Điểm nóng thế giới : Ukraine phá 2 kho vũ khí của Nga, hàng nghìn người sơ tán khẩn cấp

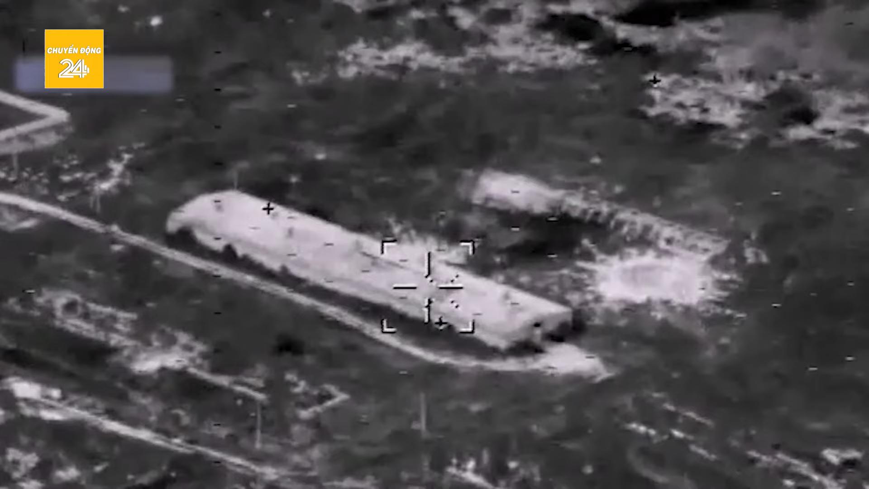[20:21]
Cơ quan báo chí của các lực lượng vũ trang Ukraine cho biết, theo dữ liệu đã được xác nhận, do ảnh hưởng từ cuộc tấn công,
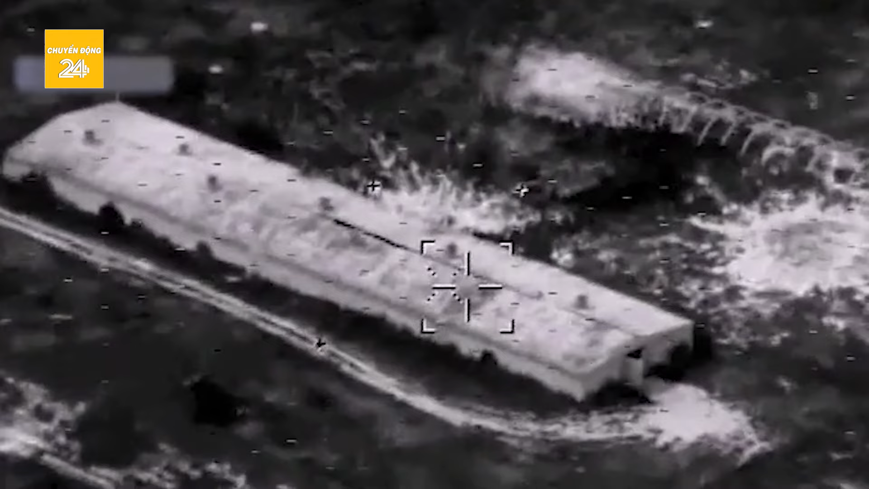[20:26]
cả cơ sở hạ tầng lưu trữ và hàng tấn đạn dược mà quân Nga đang tích lũy để sử dụng đã bị phá hủy.
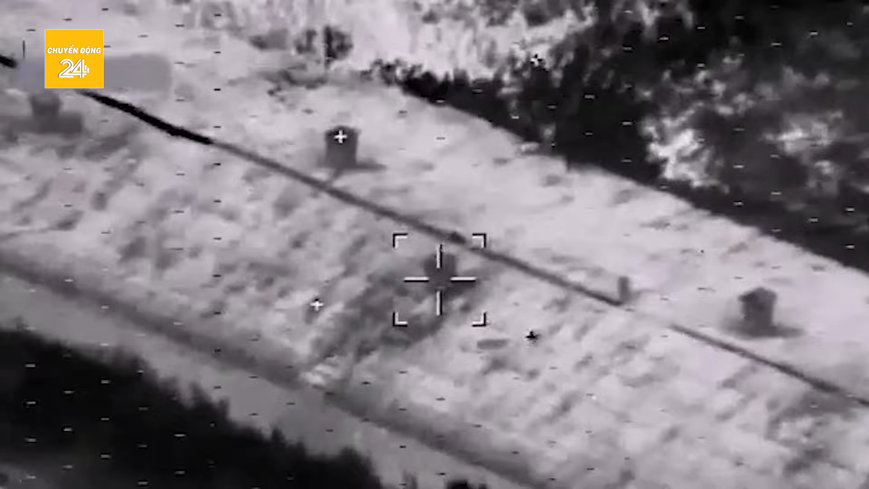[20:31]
Giới quan sát cho rằng, rất có thể Kiev đã sử dụng tên lửa Neptune để không kích vào cứ điểm của Moscow.